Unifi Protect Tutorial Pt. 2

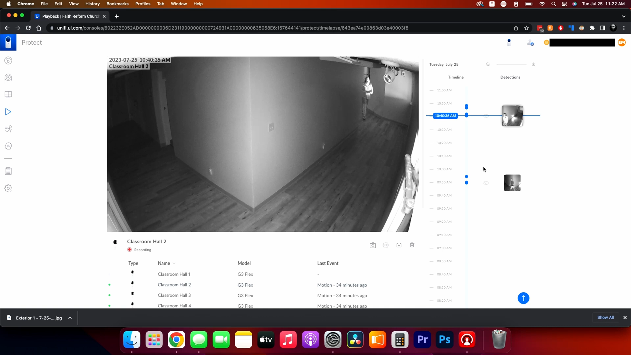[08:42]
and out of that timeline to be more detail or not you can see the events you can click on them and let me see this should start playing there we go there's the event like one lady pops in or if we go over here we can click on detections and this is just gonna show us the actual detections right there's not the timeline it's just giving us a list of all the detections.
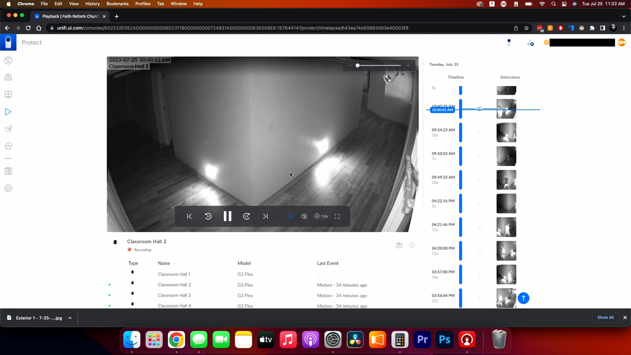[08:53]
So if we want to select these we can select multiple events and then we can export them and then they will export the clips to the desktop mp4s which we can then upload to our Google Drive and our servers we can give them to the police we can give them to
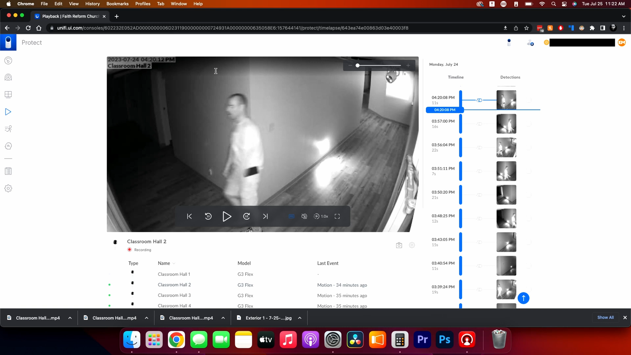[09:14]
pastor boss whatever we need to do and you just literally scroll
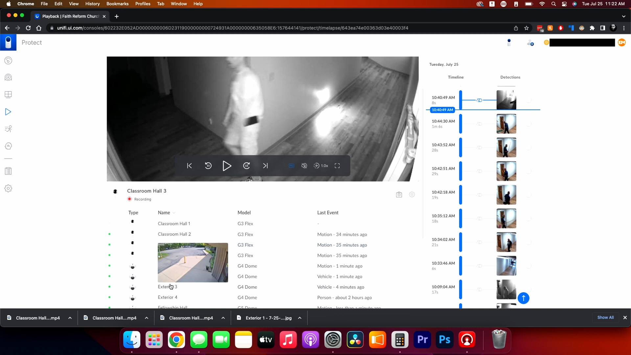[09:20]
down here and click on all the cameras and it really basic what it is